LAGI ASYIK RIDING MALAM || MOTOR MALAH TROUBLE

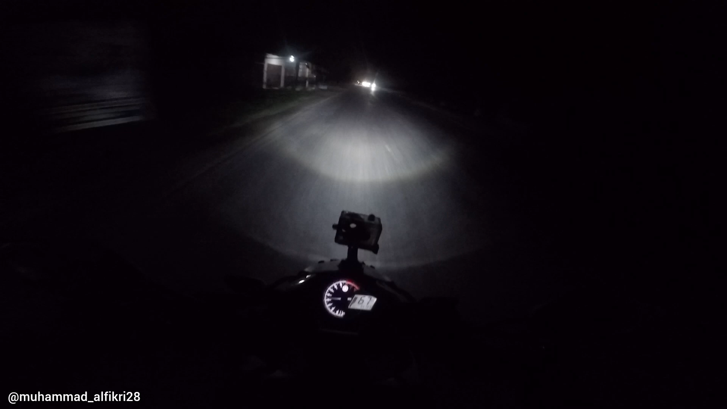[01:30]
Jadi seminggu aku nggak ngonten buat vlog. Jadi kontennya itu ngaji aja. Nah, jadi ini kita lanjutin konten motovlog guys ya. Nah, jadi mungkin di kamera tanpa nggak tuh kondisi jalan saat ini, karena gelap gitu.
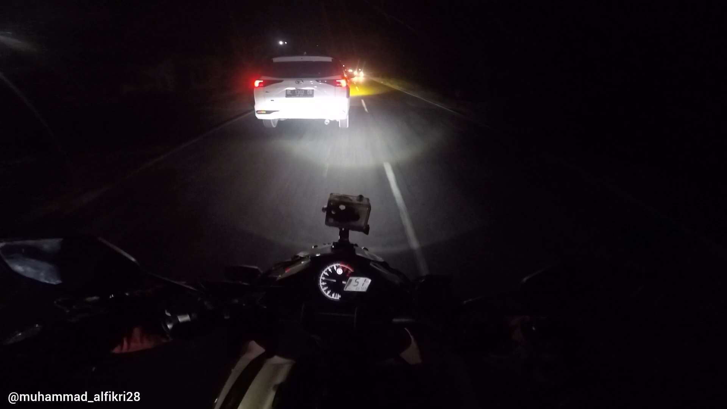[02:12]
Jadi ini kondisi malam minggu saat ini guys ya, terpantau ramai.
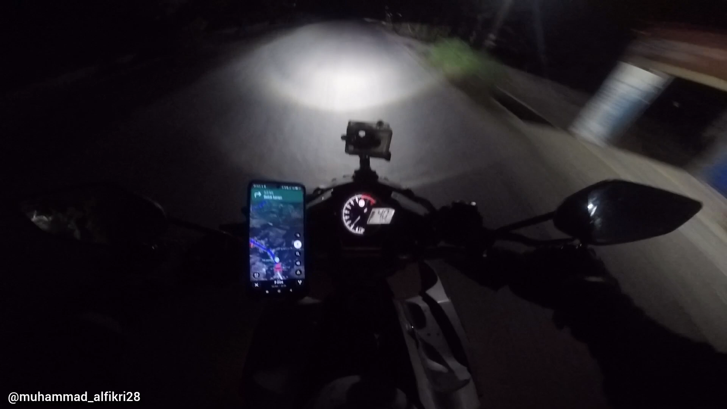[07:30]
Masuk lubang kita guys, semoga aman peleknya. Jalan di sini kita mesti waspada juga guys ya. Jalan malam tuh sebenarnya enak, cuman itu kalau jalan aspalnya kayak gini, aduh. Mampun juga.